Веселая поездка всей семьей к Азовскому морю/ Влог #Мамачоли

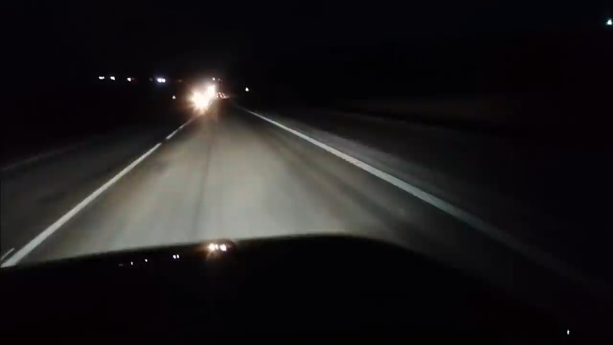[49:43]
Сверкалочки такие вот. О, как лампочки вроде, да? Встроенные. Красиво. В общем, вот так вот. Вот так вот. Ой, справа и слева сверкают. Ой, прямо красиво. Как гирлянды, да? Красиво. Ну да. Нам бы всем на дно, там бы пить вино.
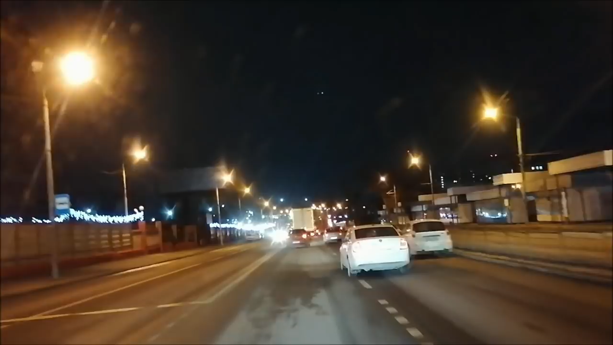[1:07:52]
Слышишь, парохом, перекличка где-то. Мы уже на Сельмаше, уже рядом. Мы уже все заказали. Ой, а как тут красиво, нарядный. Сейчас елочки проехали красивые. Возле завода управления я поздно включила камеру.
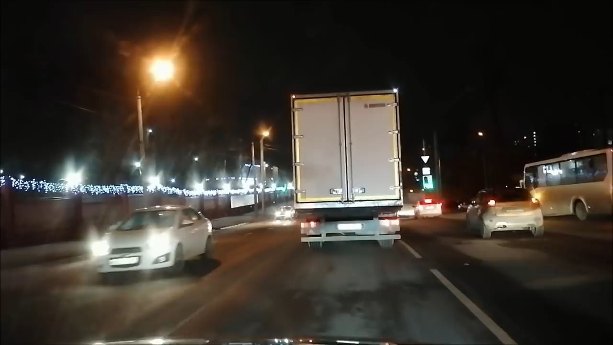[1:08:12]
Света вам рассказывает. Да. Смотри, смотри, как красиво. Мы сейчас будем проезжать Россельмаш. Россельмаш. Ну там заводоуправление, а это вот раньше была тут проходная. Сейчас не знаю, где сейчас проходная. Вот.